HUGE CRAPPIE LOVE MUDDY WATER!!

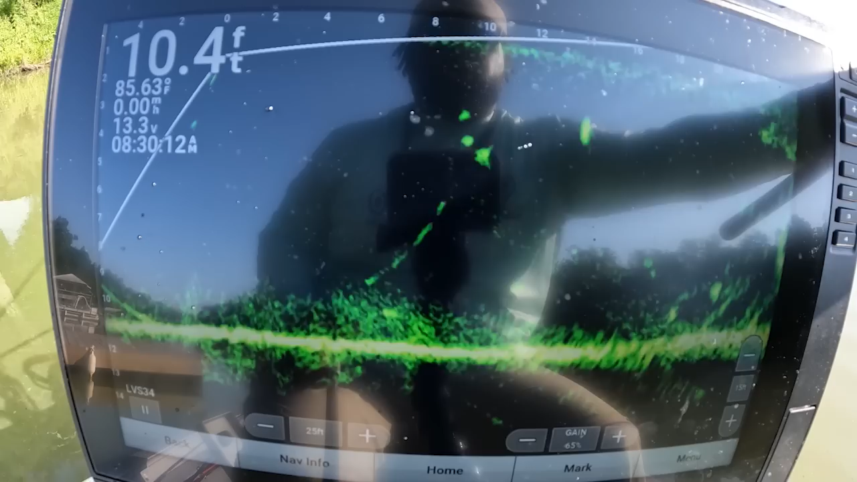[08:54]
On screen: depth 10.4 ft, water 85.63°F
Boom Usually be a big crappie when they like that too Good one A
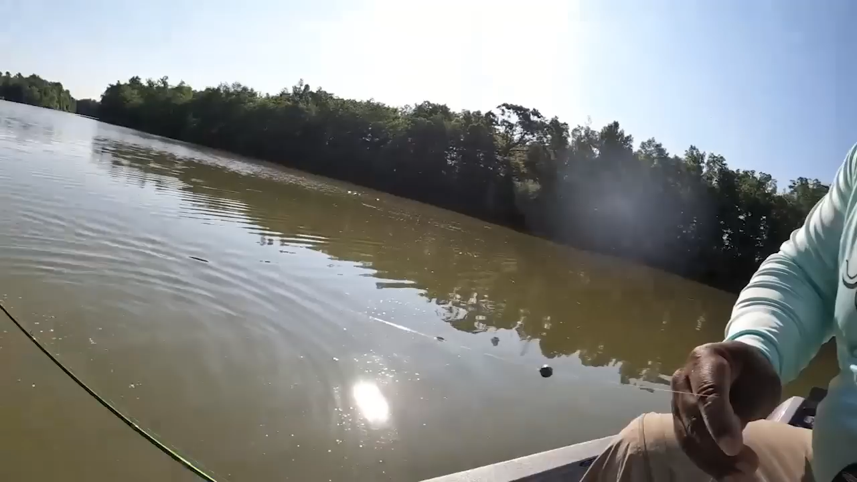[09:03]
big crappie right here
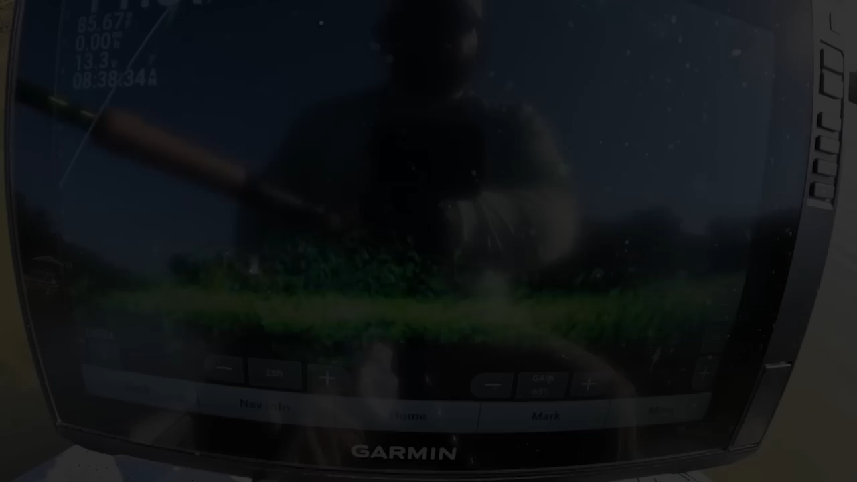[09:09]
Maybe There's my bait coming down on him Let's see if he see it Get another drop on him
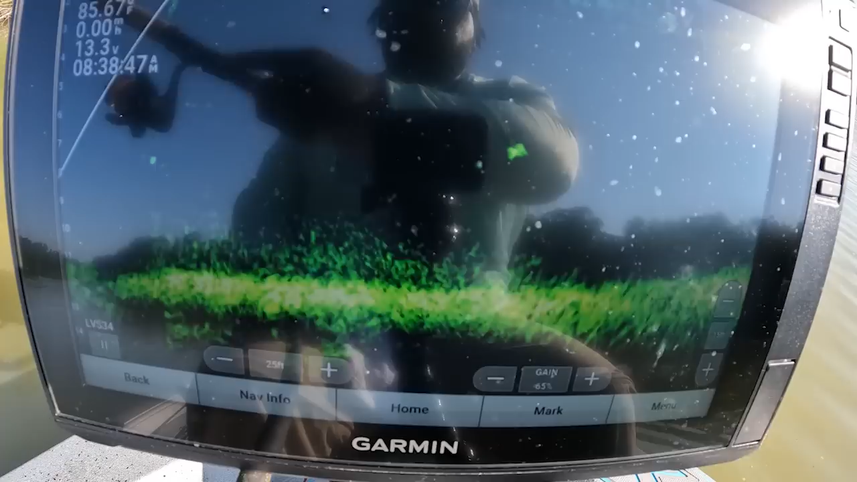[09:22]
There we go He see it
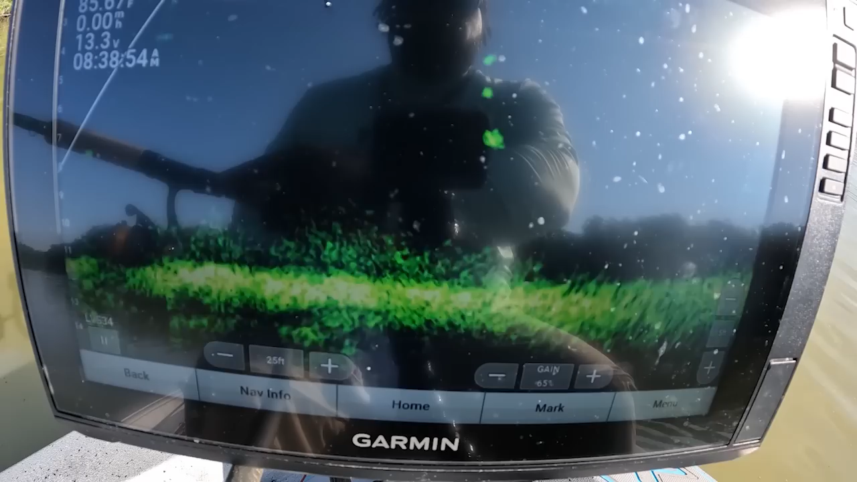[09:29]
Come on get it Bang Y'all see how he came and got that bait
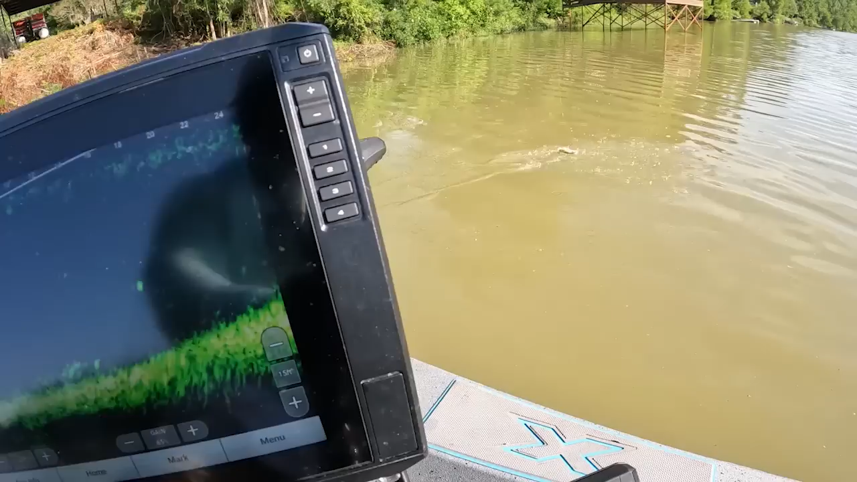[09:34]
A little small Whoa That little joker wasn't playing at all He was mad at it
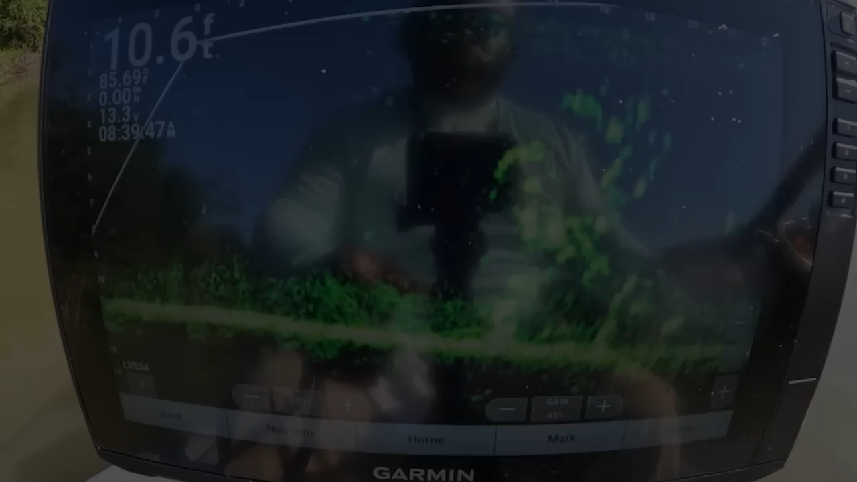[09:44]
On screen: depth 10.6 ft
All right this structure right here is loaded as well But most of the time it's just been a lot of small ones on it There has been a few
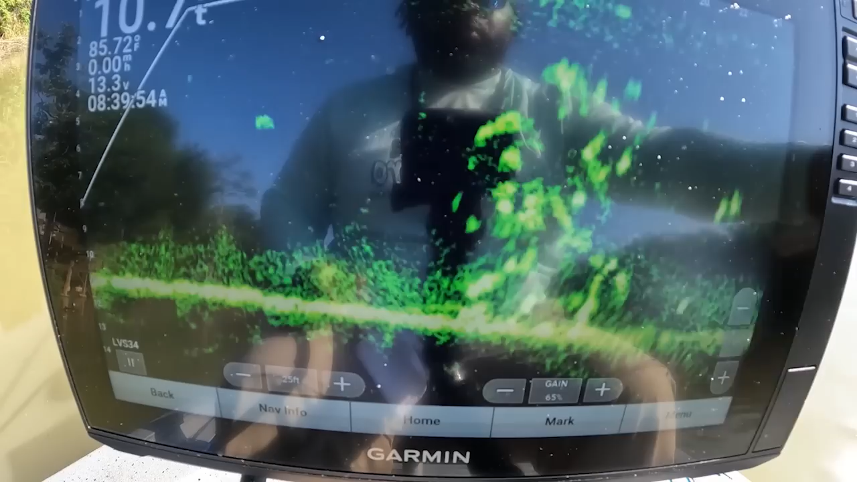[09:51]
Decent ones in it But for the most part there's been some small ones in it We're gonna try to target those Up in there
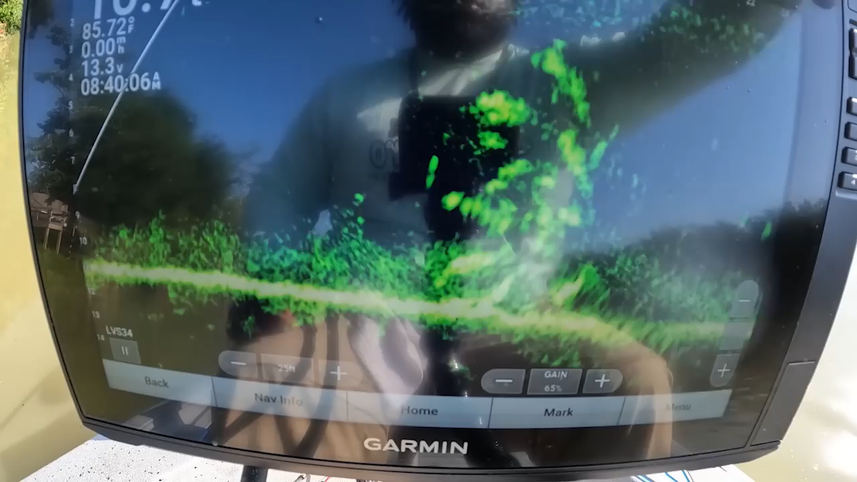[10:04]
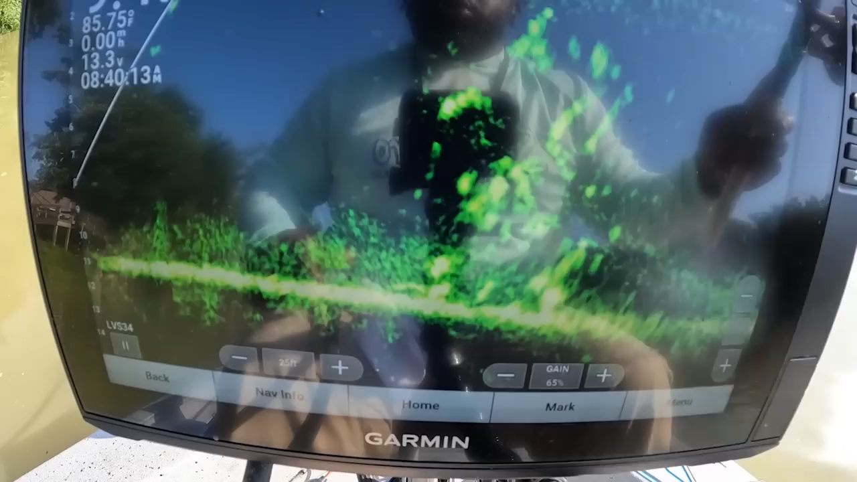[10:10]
We're gonna get a little close They're not spooky so I can get as close as I want to get They're not spooky at all
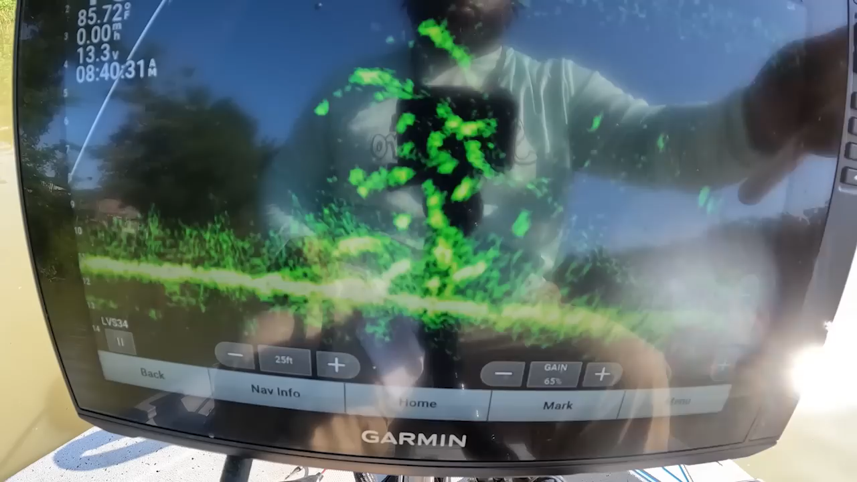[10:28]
On screen: water 85.72°F
My bait coming in I think he hit it But I missed it Come on get past that limb there you go
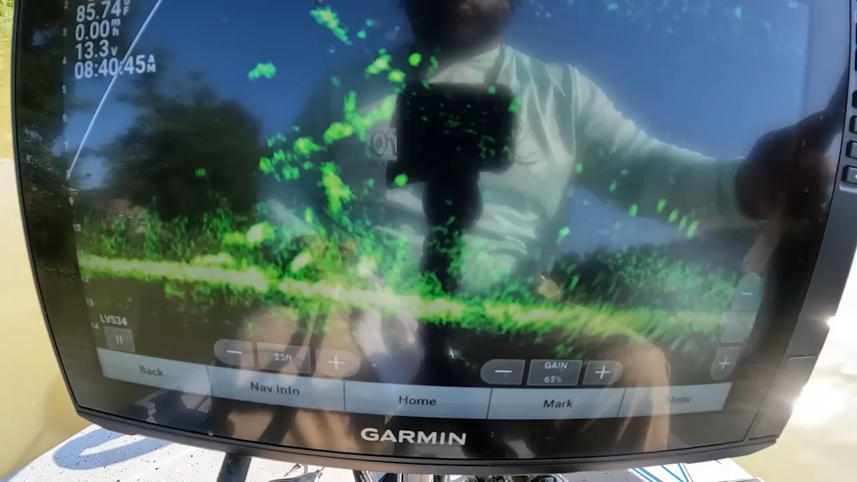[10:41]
On screen: water 85.74°F
Got it already that's a good one
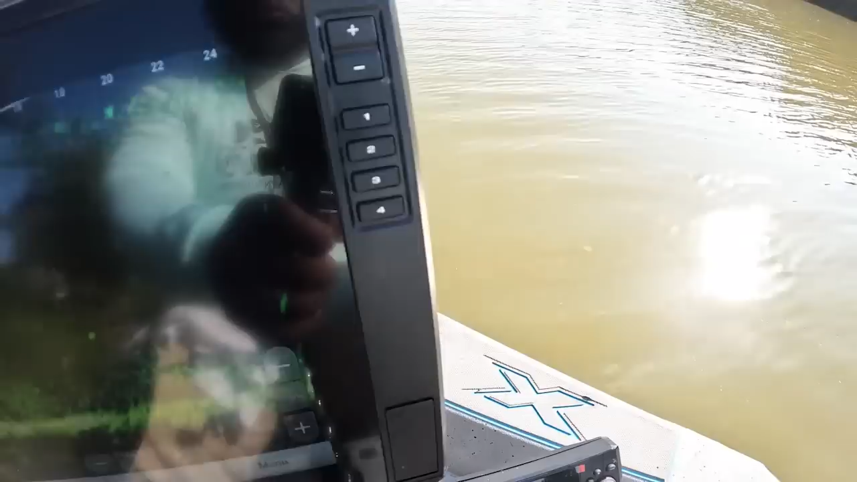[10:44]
That's a good one right there if he get off that limb See him on that limb He get off It's a good one I told you Ahhhh Don't flip this If I can get him off that limb It was gonna be a good one And that's what it is A good one All right guys
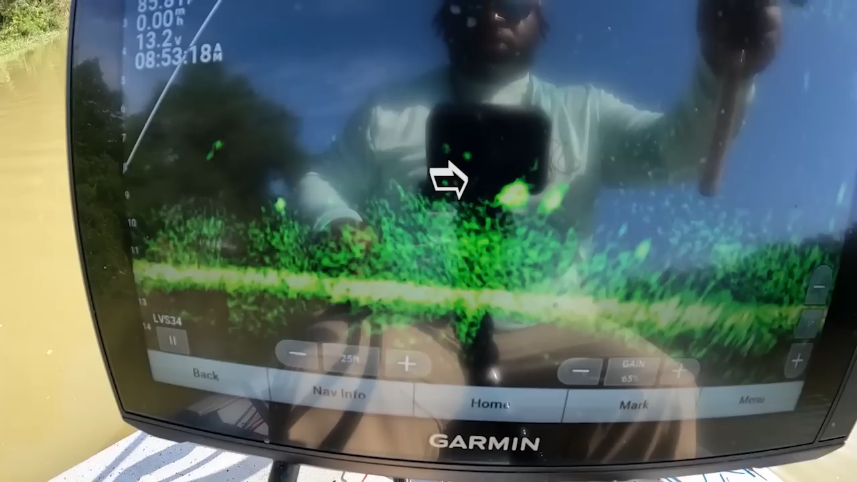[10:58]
let's see if we can get that big one The one in front a good fish The one on the front side is a good one
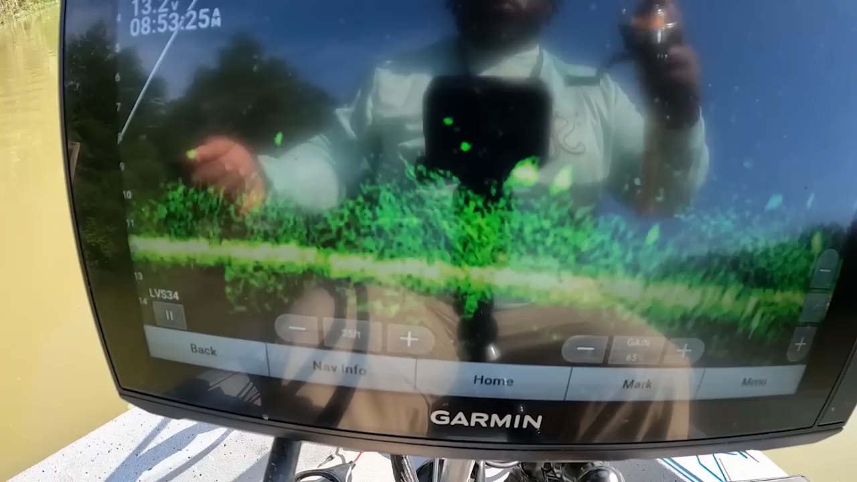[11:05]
The one closer to the boat He see it
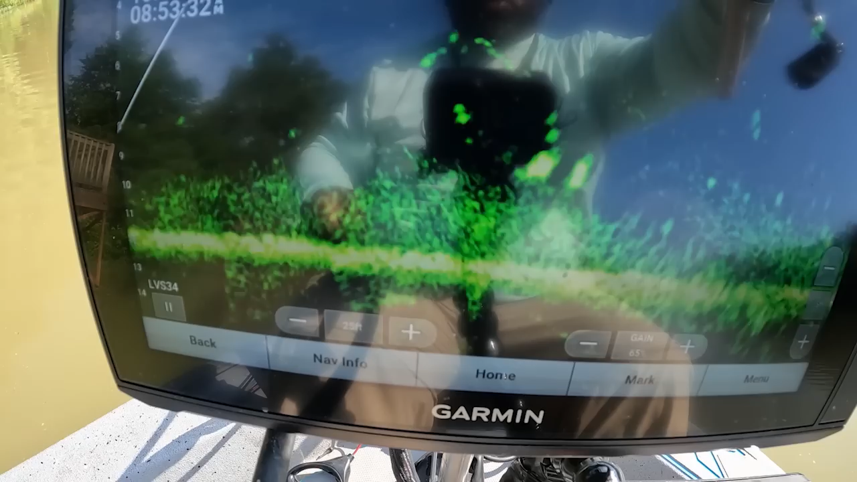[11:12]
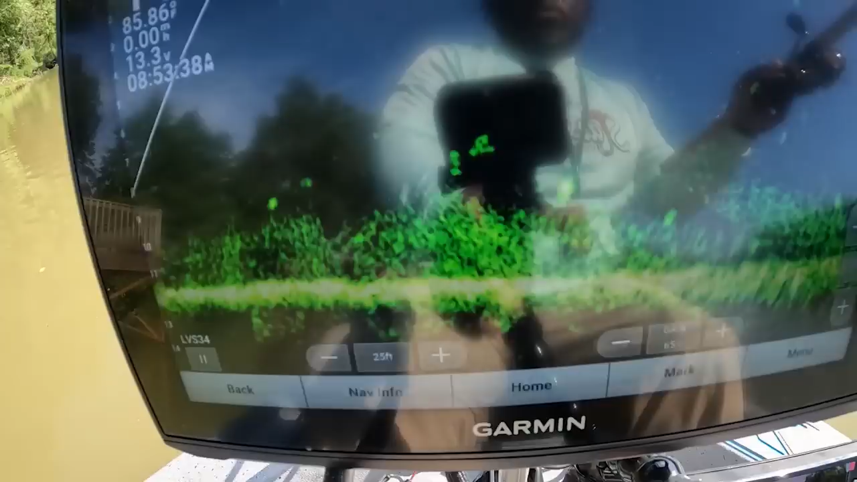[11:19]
Got it too That's a good one Cut up Cut up and get boat flip Yeah that's a good one right there That's what we come for